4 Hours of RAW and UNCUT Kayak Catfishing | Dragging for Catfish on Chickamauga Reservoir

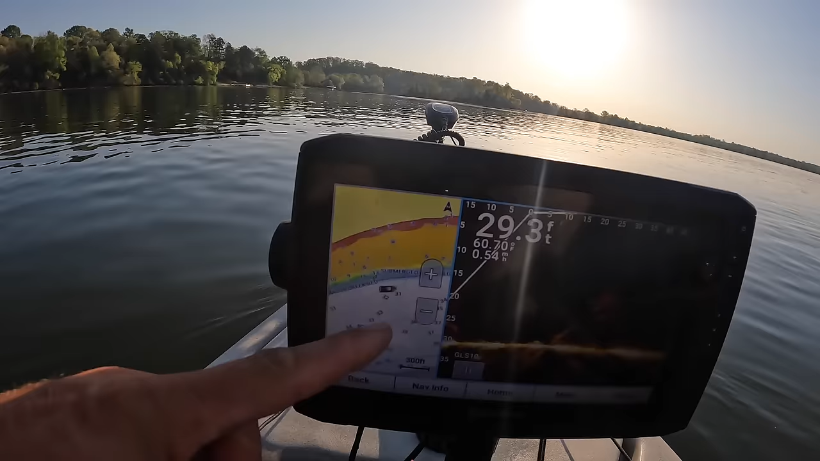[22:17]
On screen: depth 29.3 ft
and then over here kind of just a gradual decline from 29 out here in the middle of the channel about 38 feet it's a very gradual decline but what we want to do is we want to work this edge right here where this steep drop comes down we want to be on the bottom edge of this ledge as we work our way around
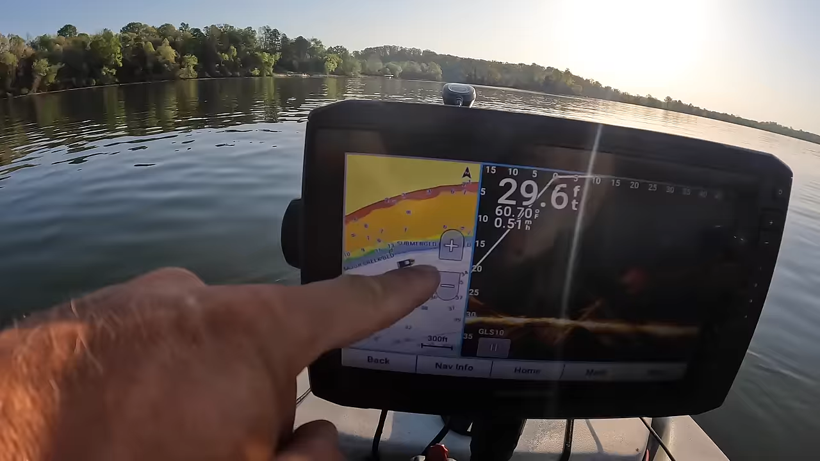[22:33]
On screen: depth 29.6 ft, water 60.70°F
and that's what we're going to follow all the way up through here we're going to work that contour all the way around this bend
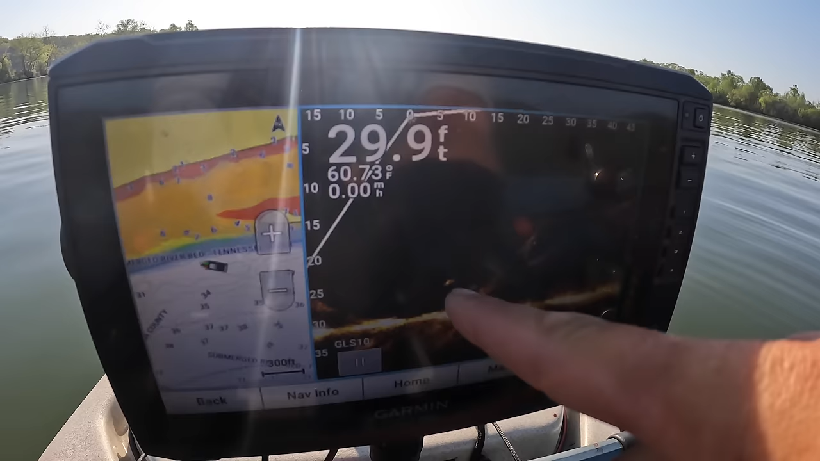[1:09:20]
On screen: depth 29.9 ft
all right here's one it's practically under us I don't know if that's a cat or something else but he's right there about 25 feet deep and 29 feet of water right now
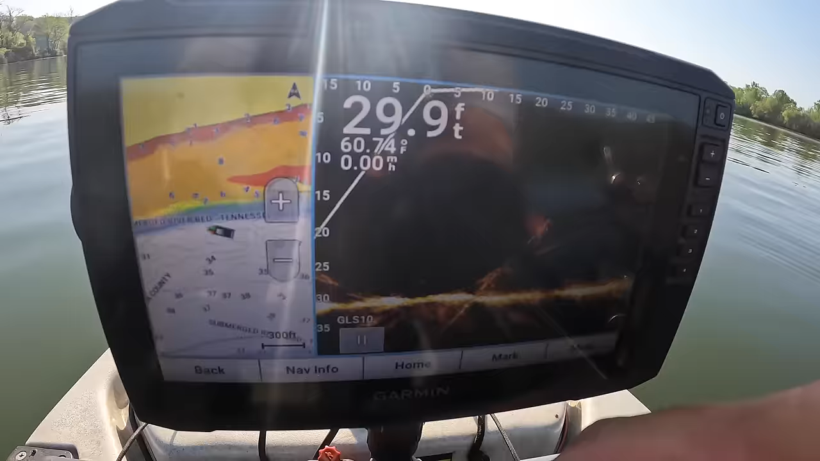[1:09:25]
On screen: depth 29.9 ft
this here y'all this is a it's going to be in our way today when I try to film that screen but it's a jimmy rigged mount I've made
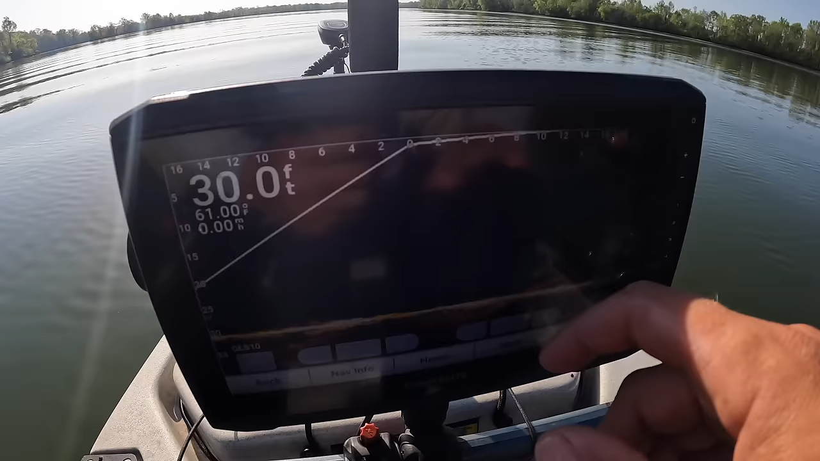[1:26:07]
On screen: depth 30.0 ft, water 61.00°F
okay so this let's adjust our gain a little bit there too
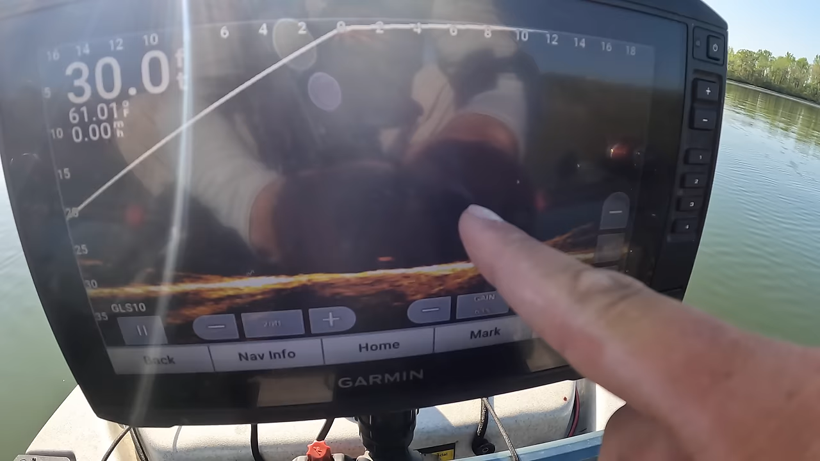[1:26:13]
that's our sinker and our bait right there so we'll keep it pointed on that one so if a fish hits it we'll see if we can catch him eye in yeah man this is I'm suddenly feeling I was a little discouraged there when we're pulling along and I'm snagged 38 times in the first hour
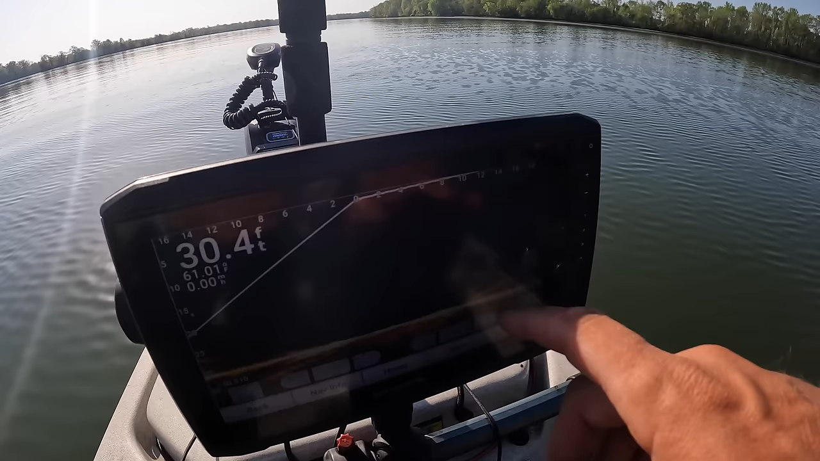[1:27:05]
On screen: depth 30.4 ft, speed 0.00 mph
I saw him kind of on the screen he was in and out
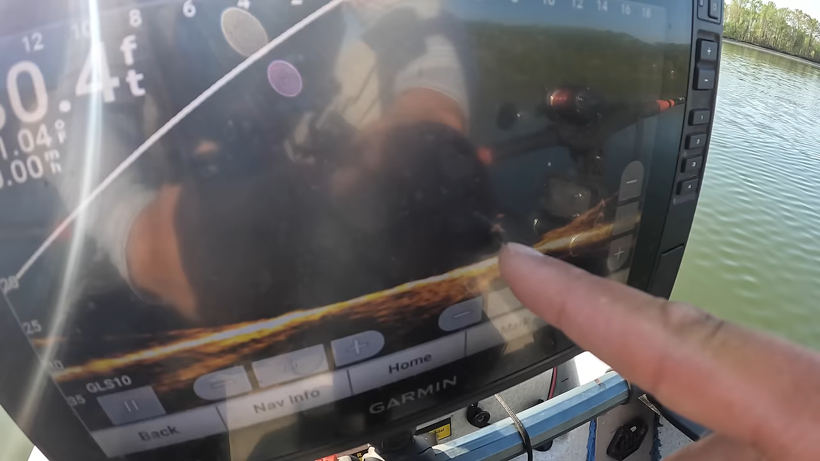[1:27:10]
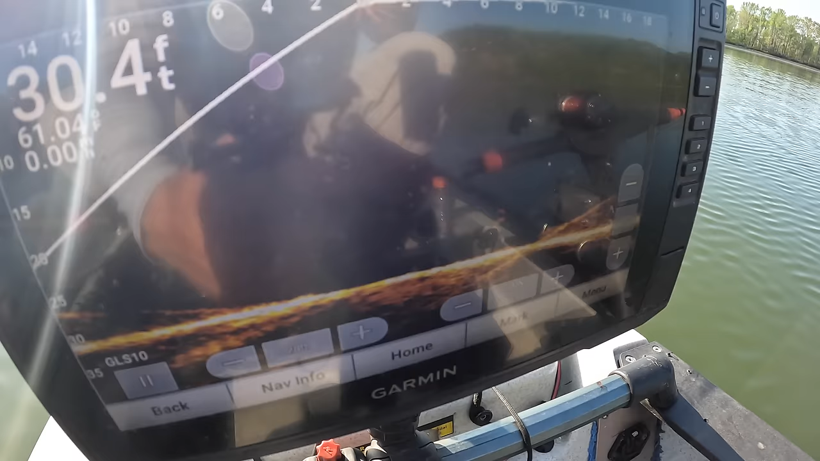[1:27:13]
On screen: depth 30.4 ft
in and out of the transducer there but he was here comes a couple more
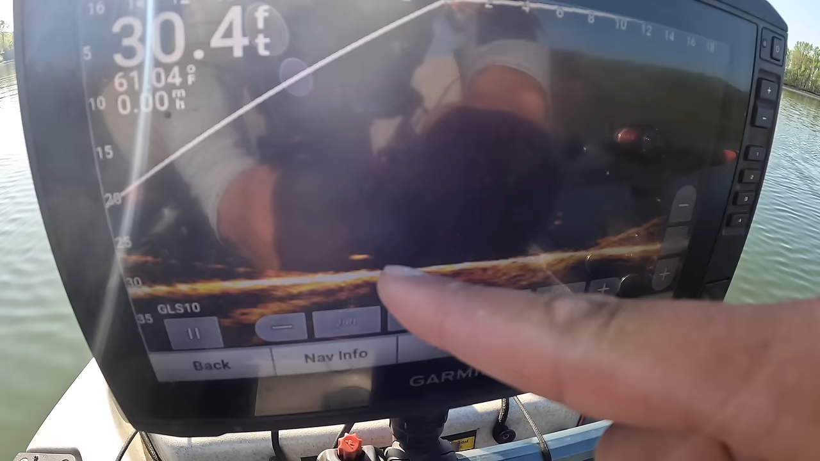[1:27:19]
On screen: depth 30.4 ft, water 61.04°F
let's see what happens here well he's coming right up to it ain't he oh he kept swimming here goes some more there's some fish working through I don't know what they are
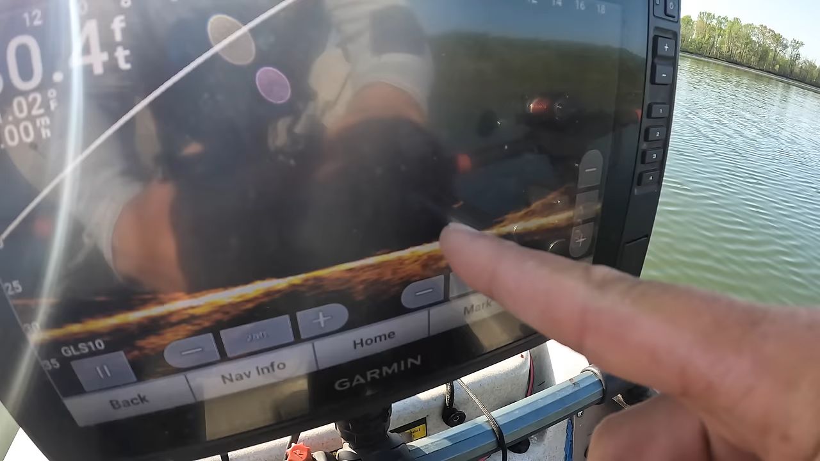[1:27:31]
there's some fish working through we're on some right here